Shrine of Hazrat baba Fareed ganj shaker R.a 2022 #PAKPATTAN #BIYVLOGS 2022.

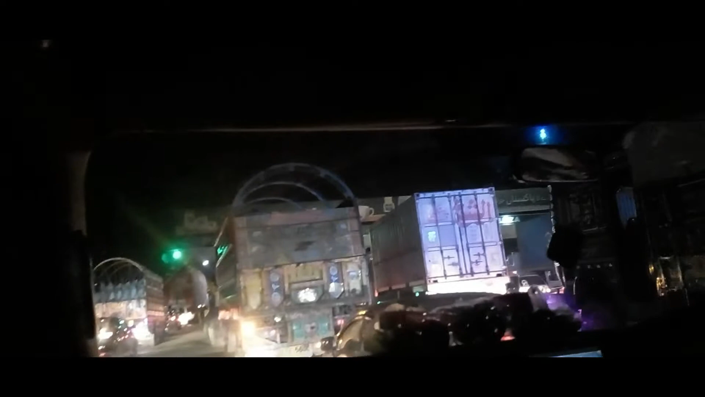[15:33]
तो यार अभी हमारा बहुत बुरा हो गया हुआ है, हमारा जो टायर है ना गाड़ी का वो फट गया है, वो देखो सामने,
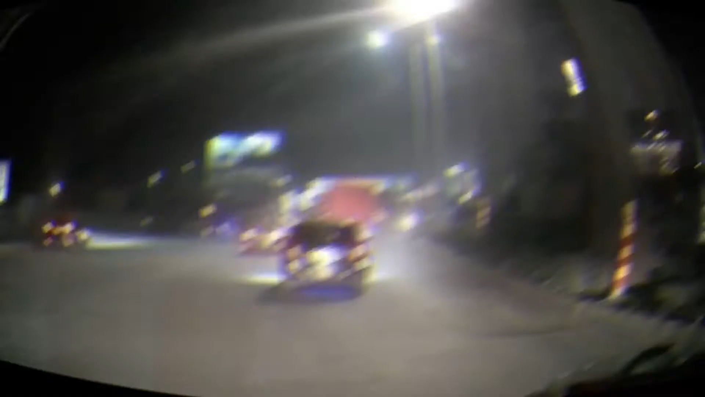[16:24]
तो यार हम लोग लाहौर के अंदर एंटर होने लगे हैं, ये हम लाहौर के अंदर एंटर हो गए हैं, कितने बजे हुए हैं हम, 9:02 पे जो है वहाँ से हम लोग निकले थे 4:20 पे, फिर उसके बाद 6:04 पे हम साहिवाल से निकले हैं।
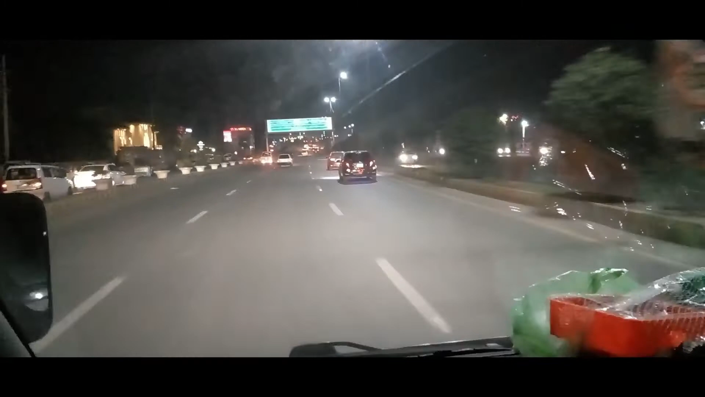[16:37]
तो अभी जो है 9:03 हो रहे हैं,
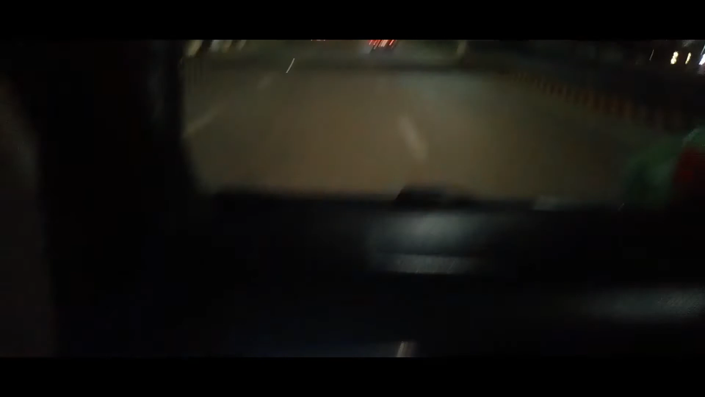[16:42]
तो हम ये ठोकर का जो पुल है उसके ऊपर चढ़ गए हैं।
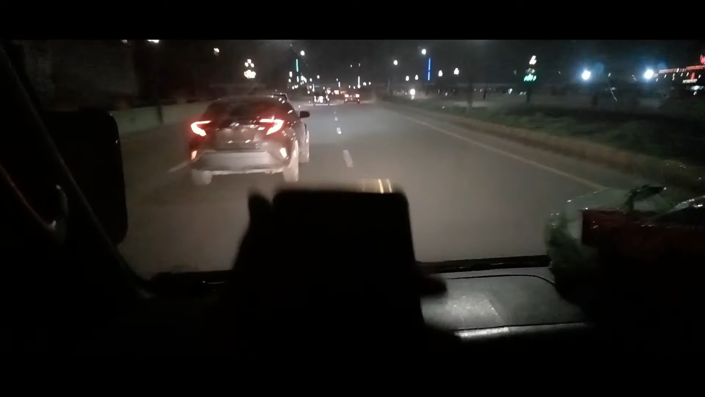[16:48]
अब देखो अब घर कितनी देर तक पहुँचे हैं, 9:30 बजे तक मेरे ख्याल से या 9:40 तक तो पहुँच ही जाएंगे, तो चलो फिर देखते हैं।